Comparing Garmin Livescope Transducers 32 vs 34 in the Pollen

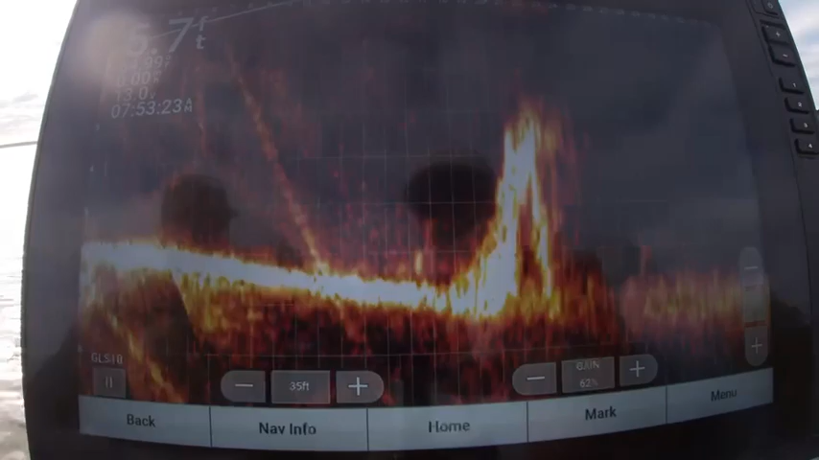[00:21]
hi guys Brad Chappell here we're actually on the water right now I've got my 32 hooked up at the moment and
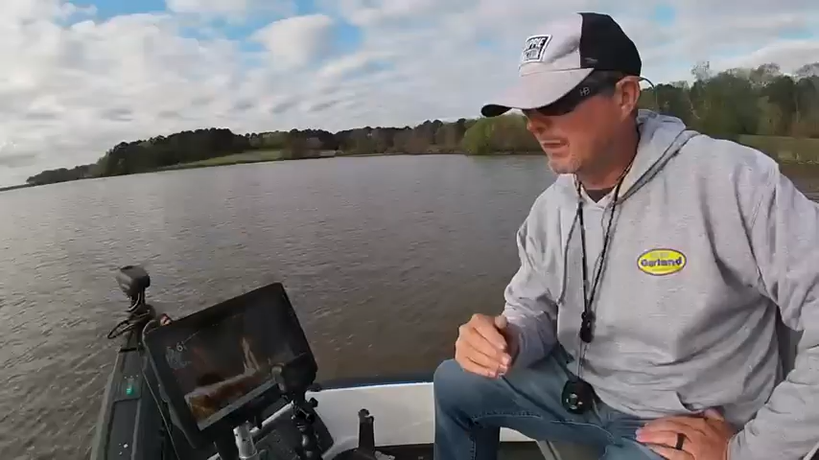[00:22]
I'm gonna give you some on the water demonstration of the difference that I can see on these units this
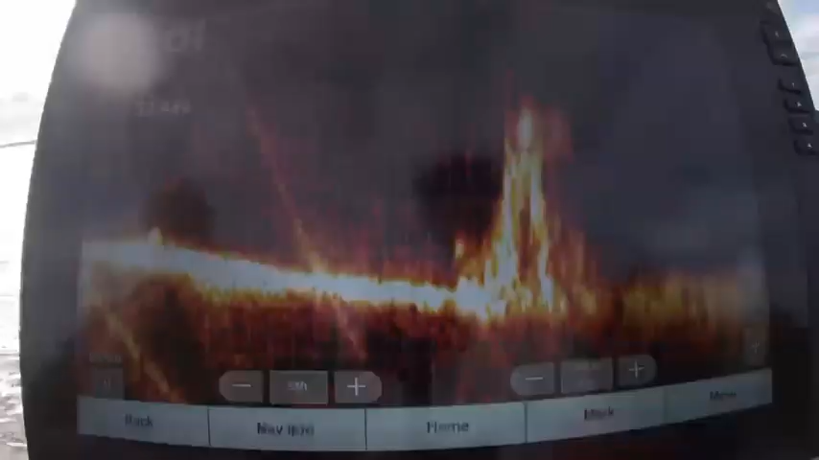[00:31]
is
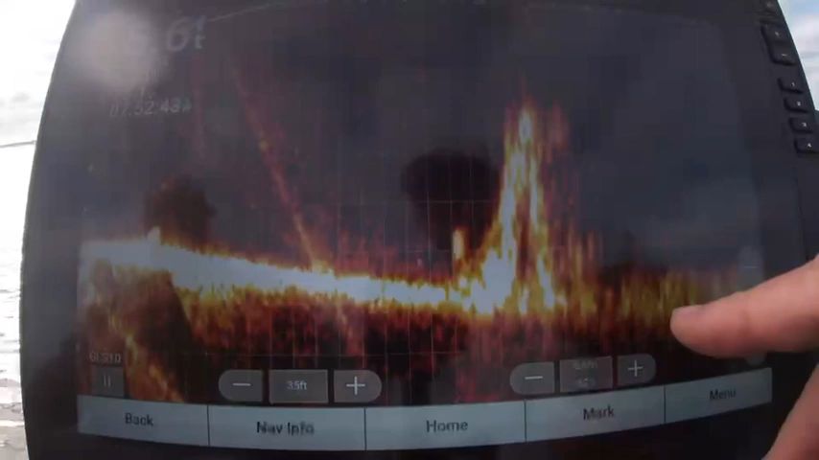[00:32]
my 32 right now we can see the stump I can see some fish moving around
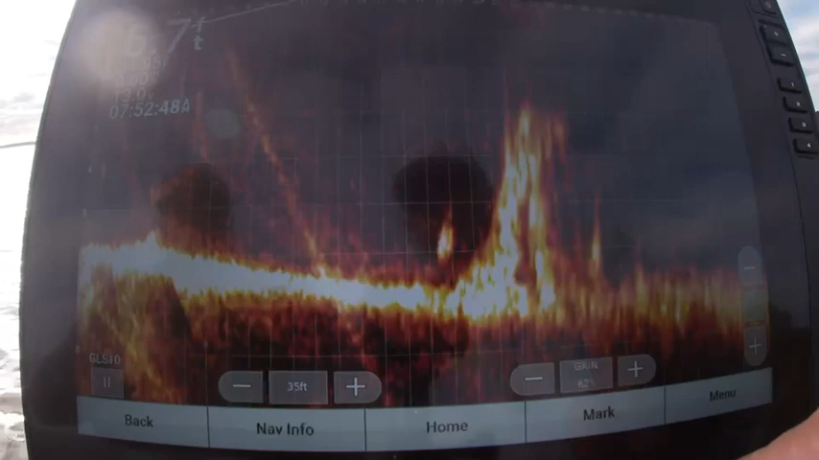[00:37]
it and I've got it set on 62 percent gain let's
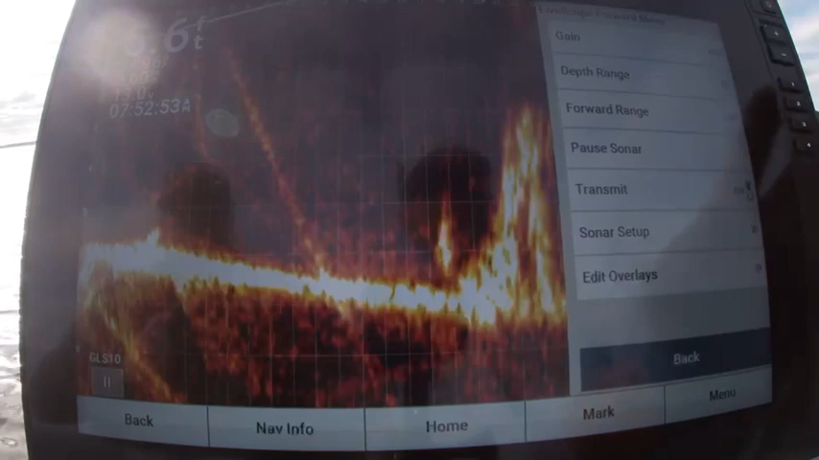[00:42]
see everything else I've got I've got my noise reject on low TVG
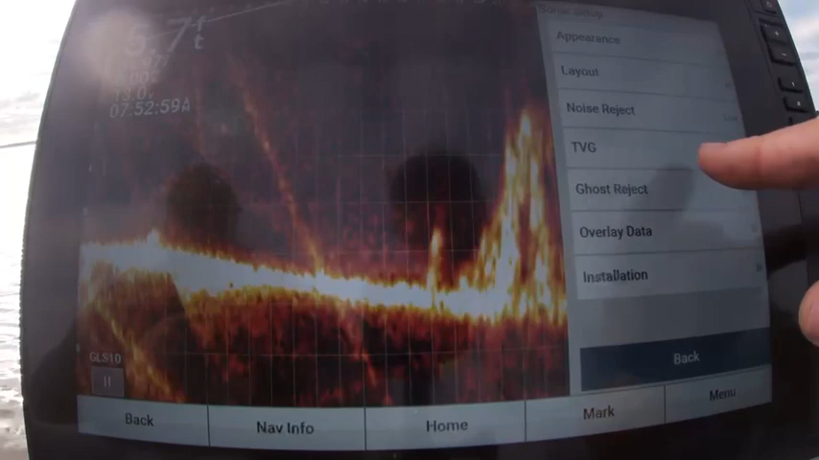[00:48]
off ghost reject off now I've got
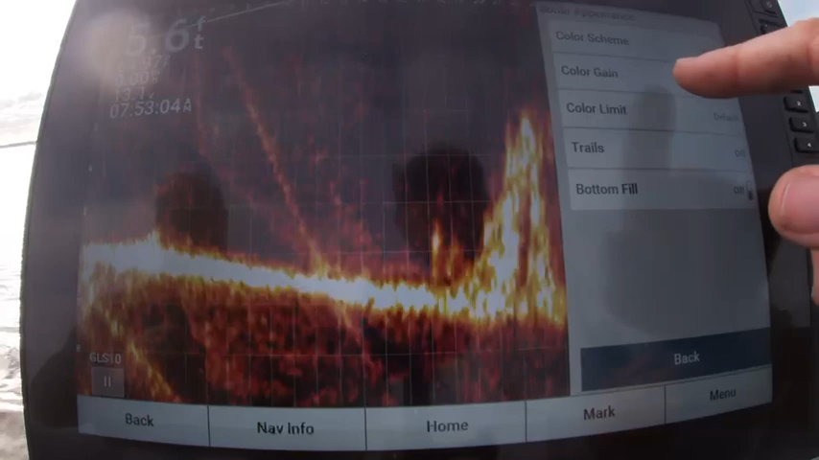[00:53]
my color gain set at 90 percent this past week the water has been really really pollened out but right now this is the best settings that I can come
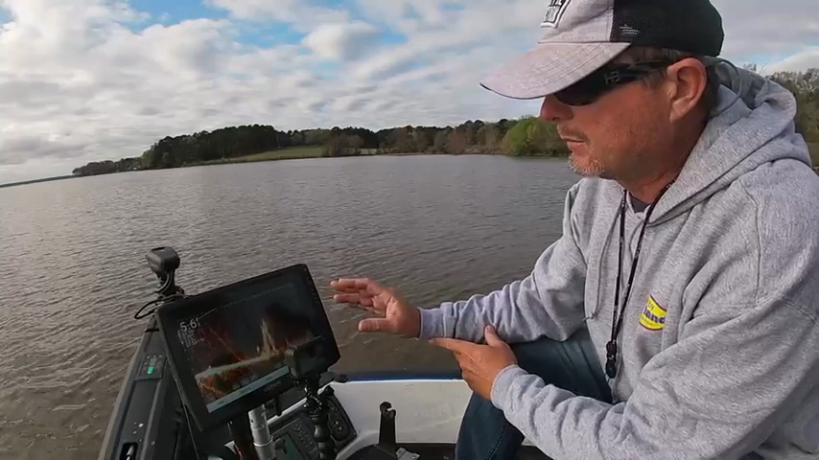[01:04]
up with on the 32 it's actually pretty good at the moment but give me a second and I'm fisting hook up the 34 and show you the difference all right guys
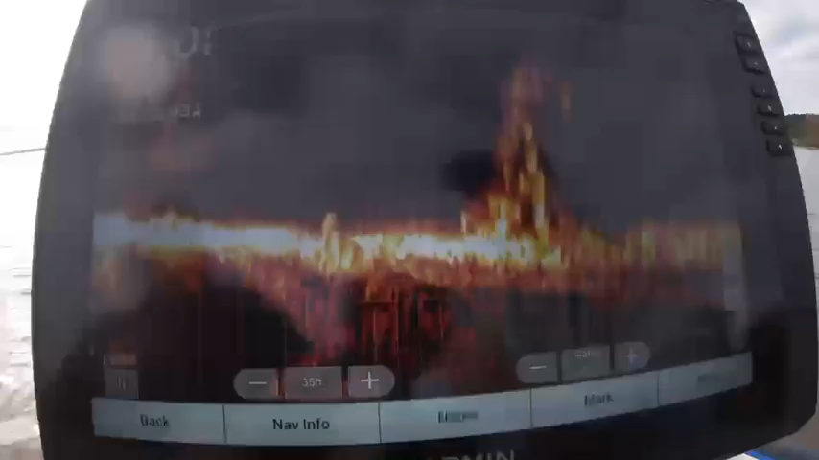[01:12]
this is my 34 running right now same stump same unit same black box and this is just a flat-out
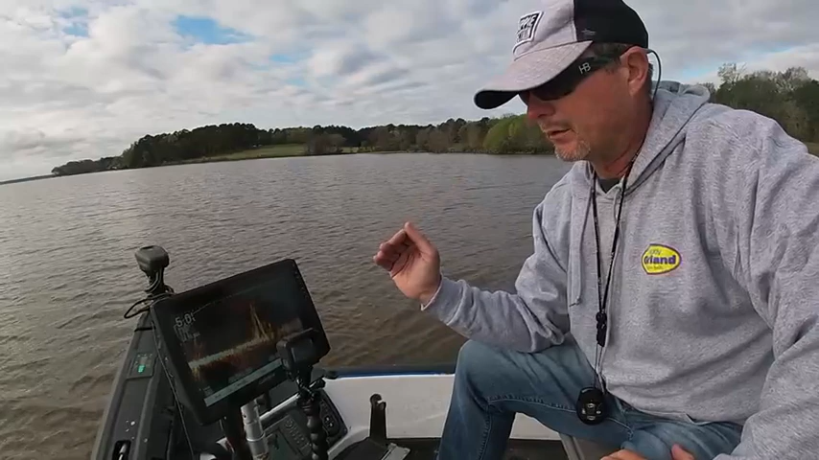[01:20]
comparison between the two on the water same settings everything else to
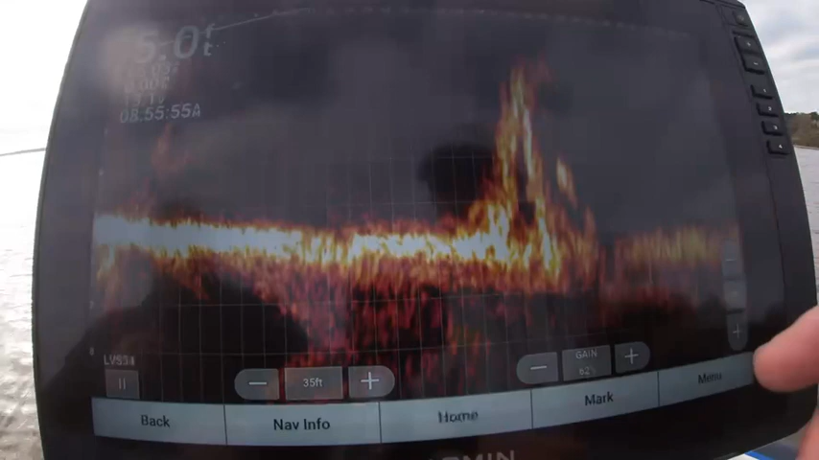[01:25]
me the actual the picture is a little bit clearer we can see the fish running around the stump at the moment
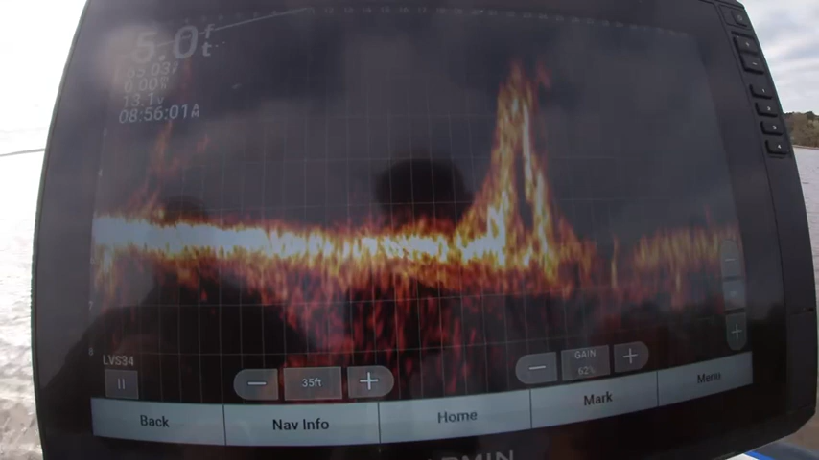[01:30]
but overall I think in my opinion the 34 is a little bit cleaner
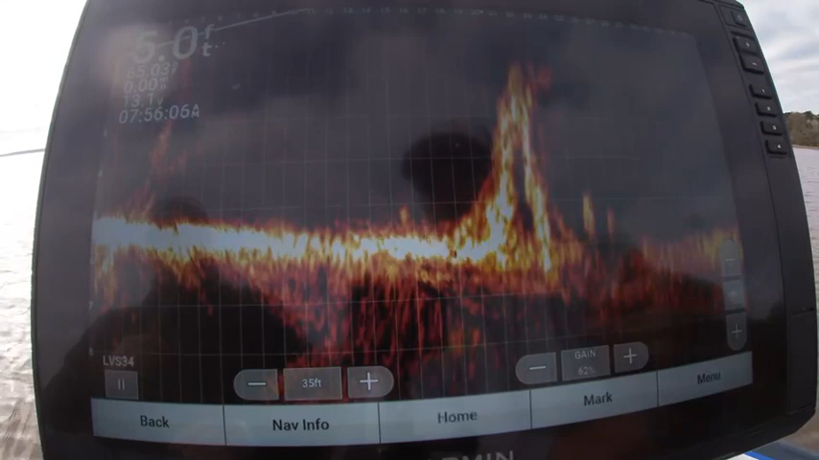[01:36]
and like I said this water has a lot of pollen in it and these are the optimum settings
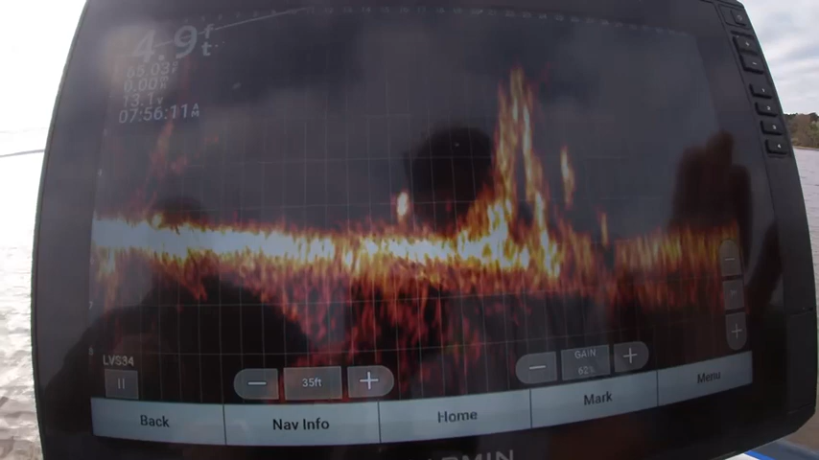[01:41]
that I have for it as well I've got it on 62 percent gain
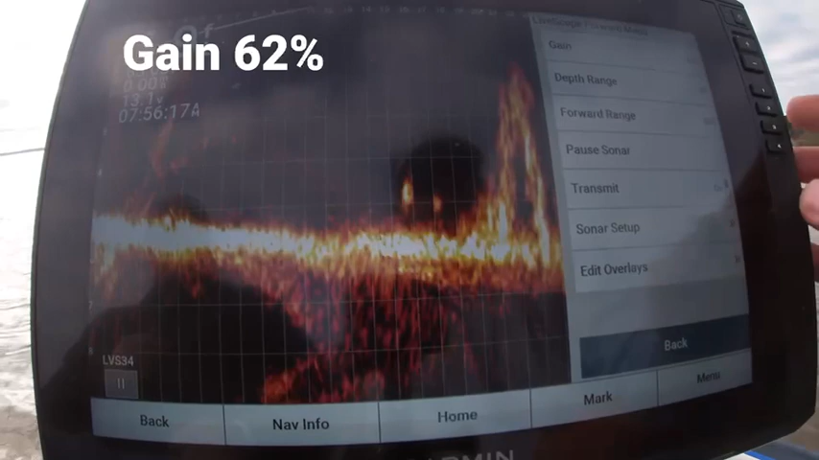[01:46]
I've got my noise reject on low my TVG
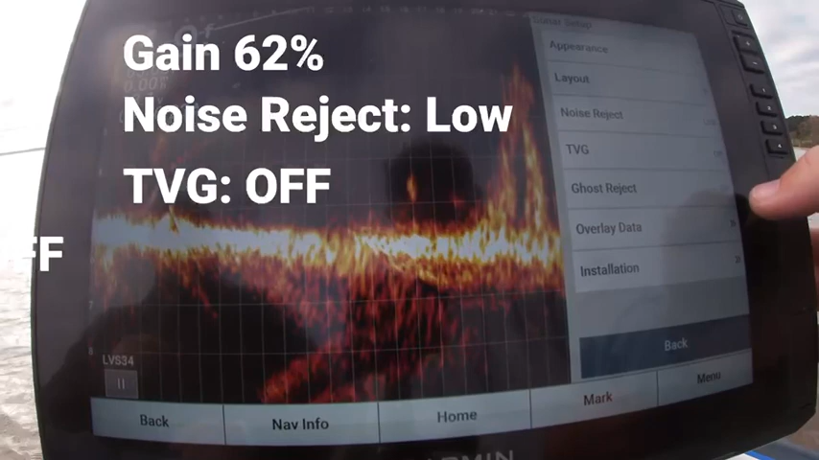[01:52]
off ghost reject off and I've got my color gain set at 90 percent now you could probably tweak them both
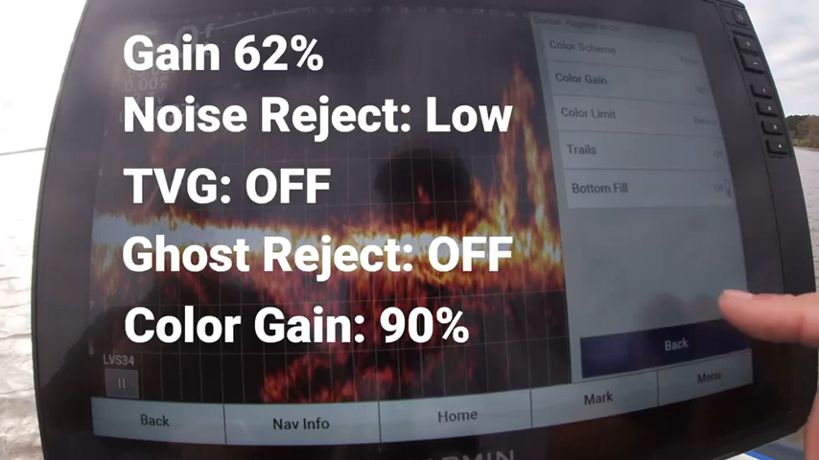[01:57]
and get a little bit better picture but for me